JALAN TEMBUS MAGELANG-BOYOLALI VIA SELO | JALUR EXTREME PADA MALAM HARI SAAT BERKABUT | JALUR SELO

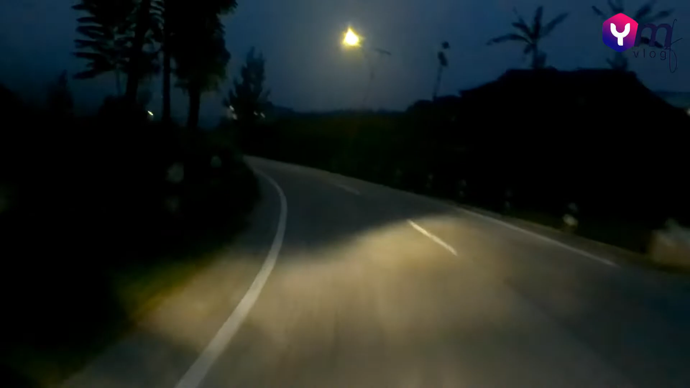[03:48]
Dingin banget mesti. Mantap. Ini baru maghrib ya teman-teman. Tapi jalannya udah sepi. Terus ini jalannya turun terus teman-teman.
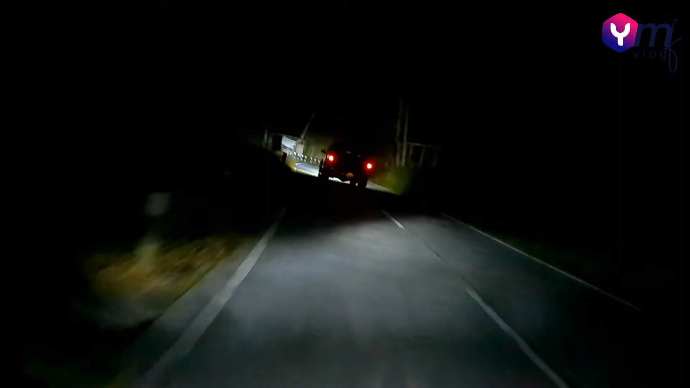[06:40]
Jalannya berkabut. Tapi ini jalannya sudah ada lampunya teman-teman. Lampu kota. Dan ini jalannya sudah dicor, bukan aspal lagi. Jadi mantap teman-teman kalau lewat jalur ini, jalur alternatif dari Magelang ke Boyolali.
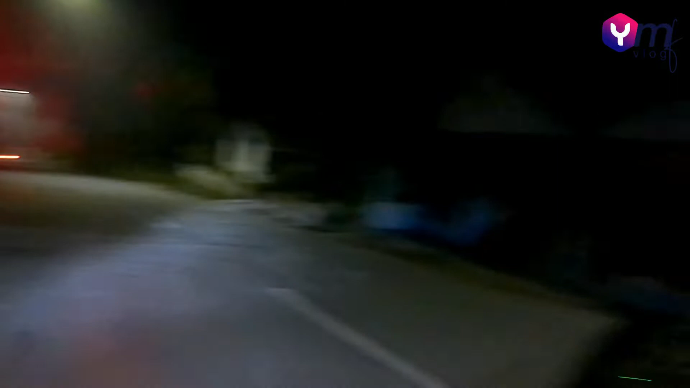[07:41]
Wah ini kabutnya, air gitu teman-teman. Embun ya. Mantap. Suasananya berembun nih teman-teman. Wih, jalannya kalau
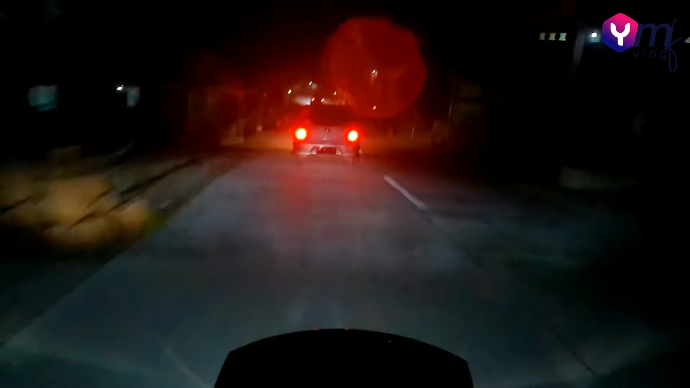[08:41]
Jalannya melewati pedesaan teman-teman. Hewan apa ini?
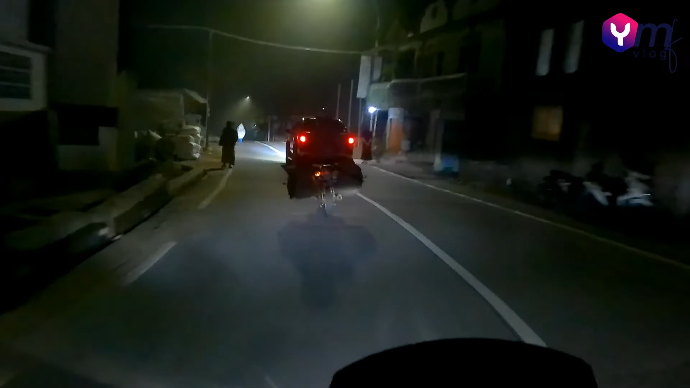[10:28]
Mantap kabutnya. Wow. Awas hati-hati apa ini? Rawan longsor. Ledun.
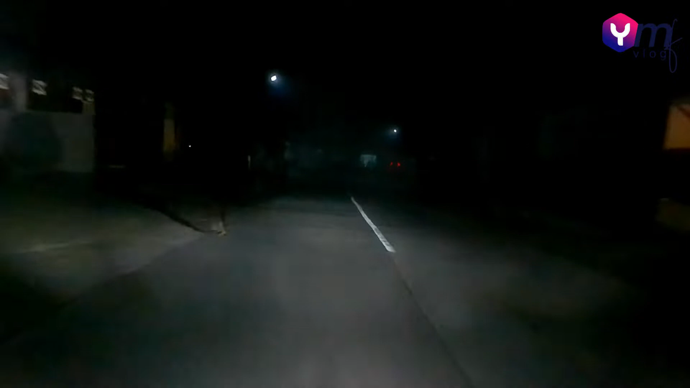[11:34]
Wah, kabutnya kandel banget. Wah, jarak pandangnya teman-teman.